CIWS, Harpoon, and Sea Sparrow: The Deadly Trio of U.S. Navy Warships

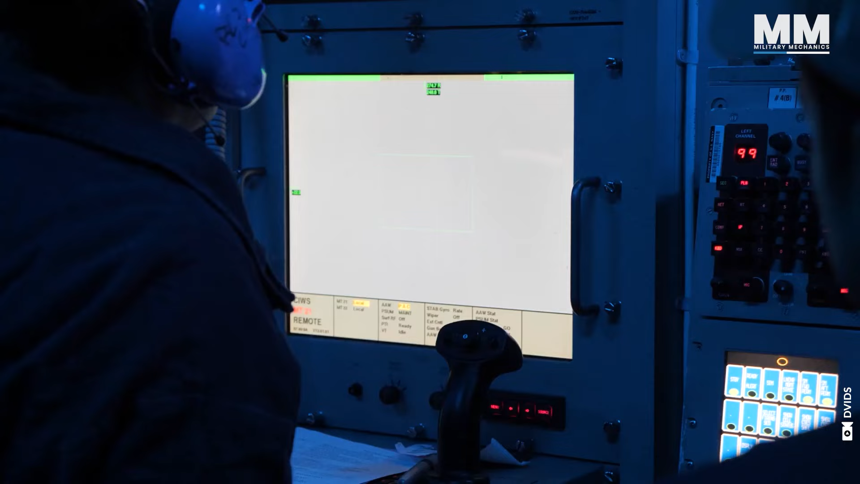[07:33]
Depending on the operator's settings, the system will either fire automatically,